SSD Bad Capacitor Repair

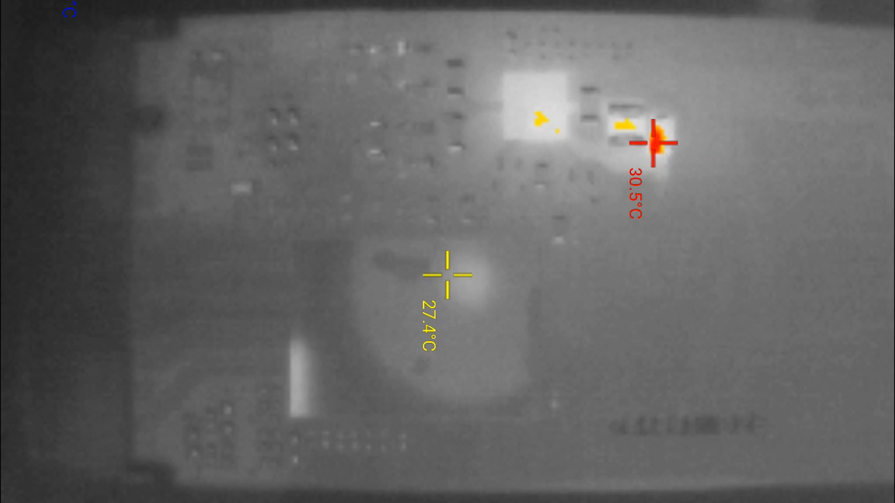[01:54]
that has gone short to ground that's this capacitor here that glowed up with heat and it looks kind of very nasty as well looks like it's been